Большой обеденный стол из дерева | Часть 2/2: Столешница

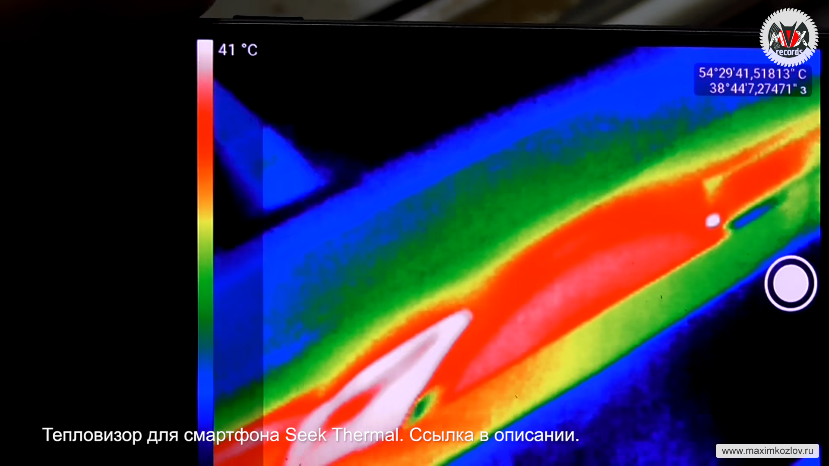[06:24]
On screen: scale top 41°C
Таким образом, выше 50 градусов температура диска не поднимается, что хорошо видно на тепловизоре.
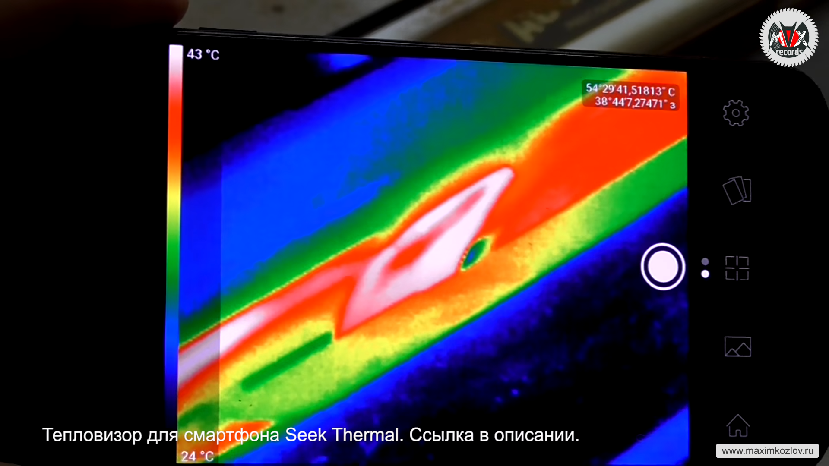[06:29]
On screen: scale top 43°C, scale bottom 24°C
Также на тепловизоре отлично видно, как нагревается канал стружкоотвода и сам сепаратор.
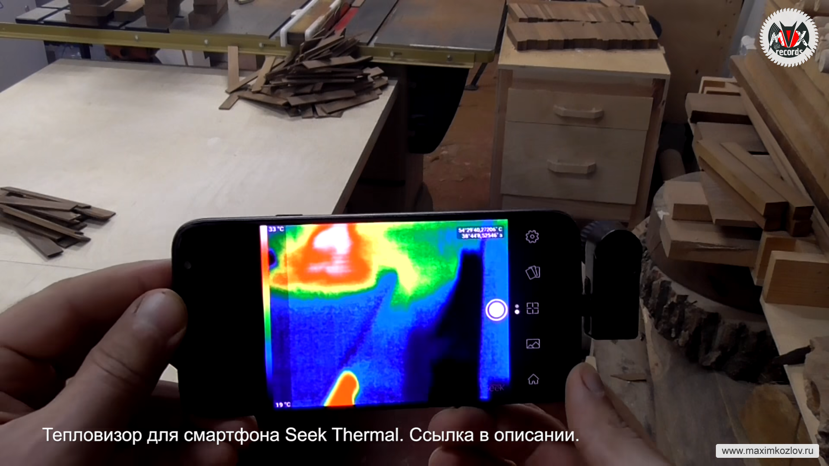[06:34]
Вообще, при таких длительных работах с твердыми породами, нужно быть уверенным,